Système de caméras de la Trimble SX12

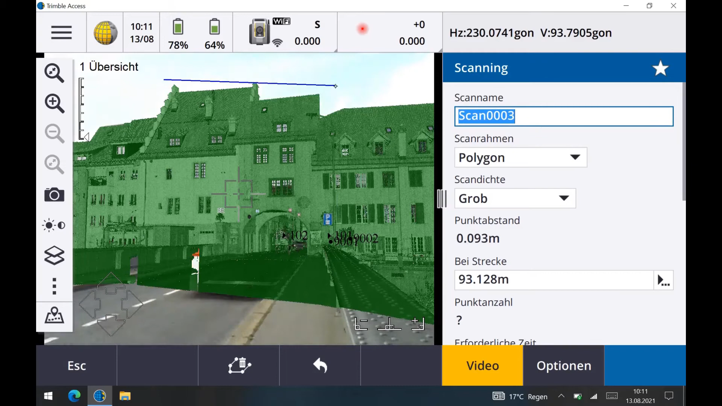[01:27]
Donc on commence par définir le polygone à acquérir et les images seront prises au plus grand niveau de zoom et stockées dans le contrôleur pour documenter notre scène.
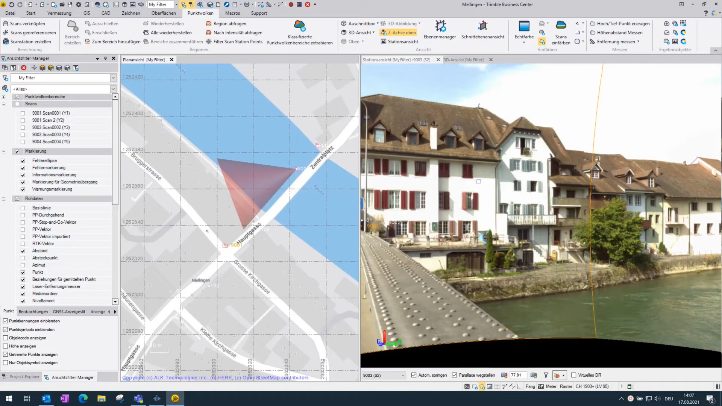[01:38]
Ces images servent aussi pour le traitement au bureau.
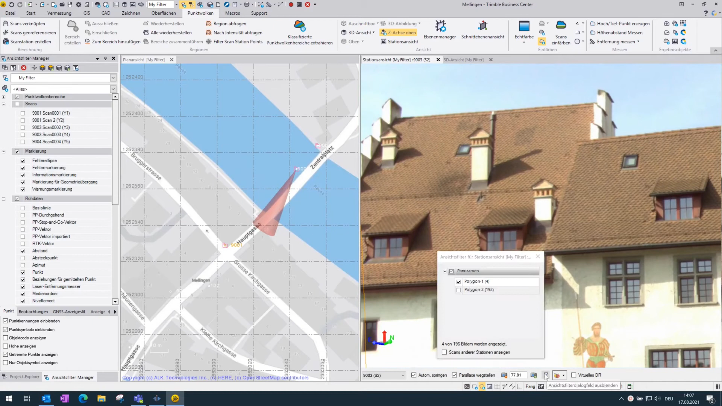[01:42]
Dans le logiciel Trimble Business Center, on a accès aux vues de station et on peut afficher ou non les images de la télécaméra.
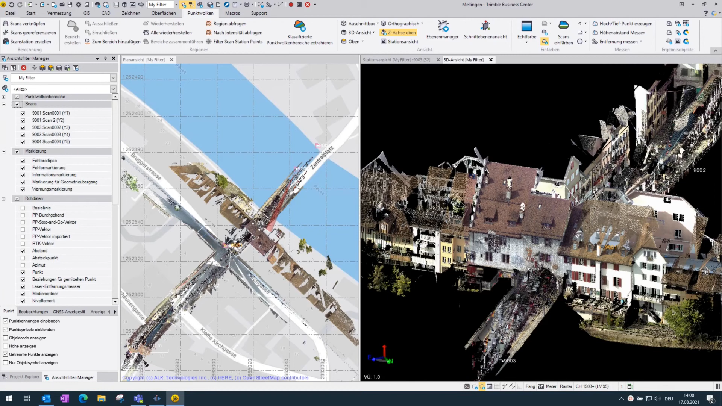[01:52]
Donc ces images utilisées avec le nuage de points servent à la fois à la numérisation 3D de la scène et à la documentation.